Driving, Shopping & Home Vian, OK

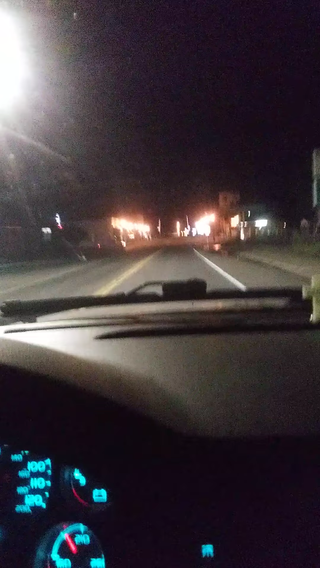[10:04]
when anybody in town says go to the stoplight or at the intersection when giving directions, this, my friends, is what they're talking about. We got a bank over here to my left. Behind that was the post office we was at a while ago. So yeah, that's the big intersection.